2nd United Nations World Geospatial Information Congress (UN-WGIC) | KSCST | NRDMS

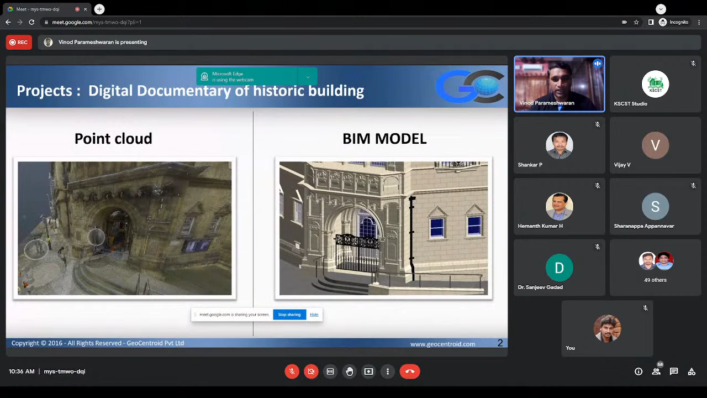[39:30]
So if any you want to replicate this same building in any other location, it can be done in a using that design and all information. Yes, sir. Yeah.
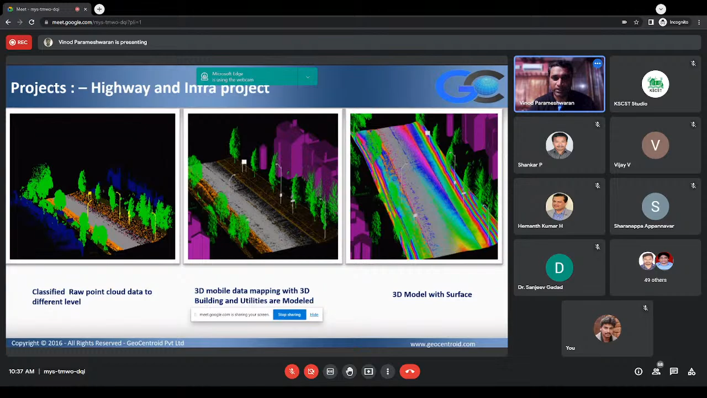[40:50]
We can provide a chain edge value of 10 meter, 5 meter, and a contour level of from 0.1 meter to multiple meters as per the client desirables. So again, this is been done by some of the drones, which has been used for power line classification and vectorization. This helps for the engineers to, you know, assess the catenary heights and to make sure that what
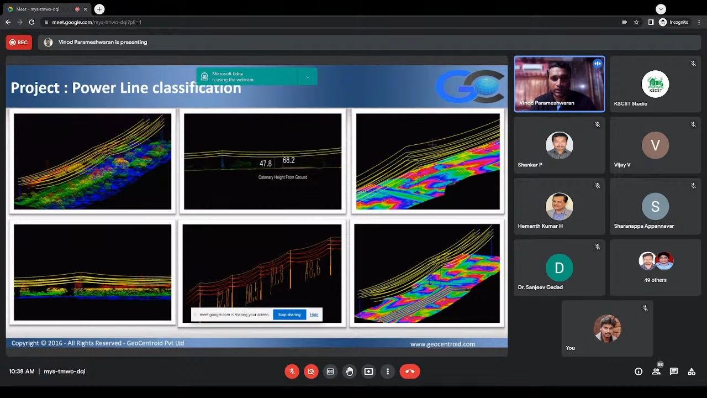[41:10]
level of sagging has been done in across the period of the different seasons. And these are the few projects which we help the water and environment team to preserve,
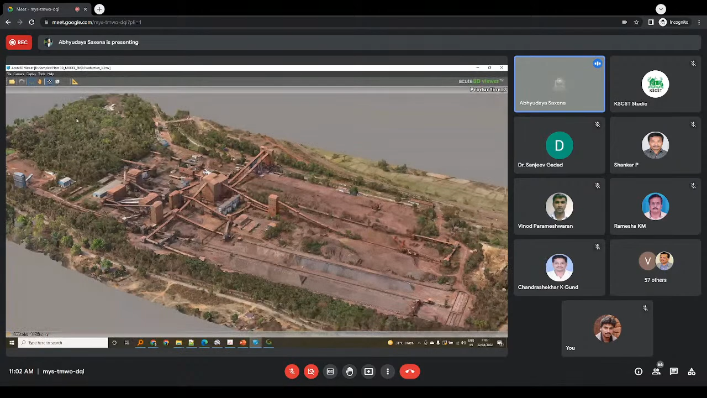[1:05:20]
They have their conveyors running from one portion of the land to the green portion, which is going to be developed. So all this, you know, scan to BIM, which was also discussed in the earlier presentations, is happening on this data.